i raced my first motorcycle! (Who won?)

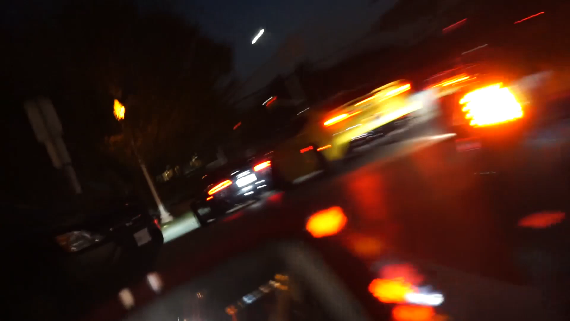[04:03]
There's the R8 I think the Subaru is right in front of me and then there's another car in front of me That might be the Mercedes.
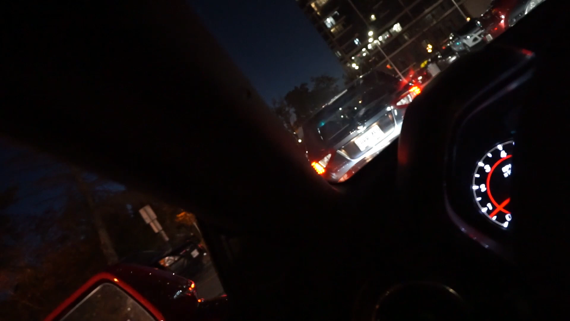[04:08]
Yes, it is and there's more bikes and cars behind us So let's go get some damn ice cream, man